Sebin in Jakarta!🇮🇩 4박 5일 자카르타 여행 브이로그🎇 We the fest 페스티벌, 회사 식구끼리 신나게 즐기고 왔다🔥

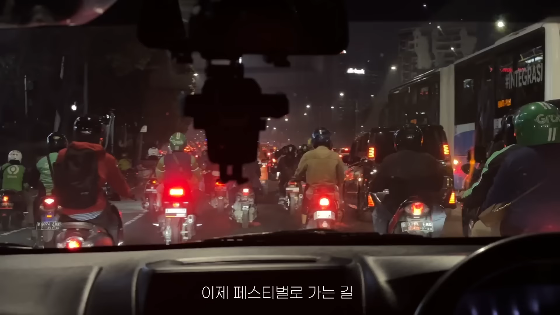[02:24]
위더페스트 도착 근데 트래픽 차임 진짜 너무 엄청나요 진짜 엄청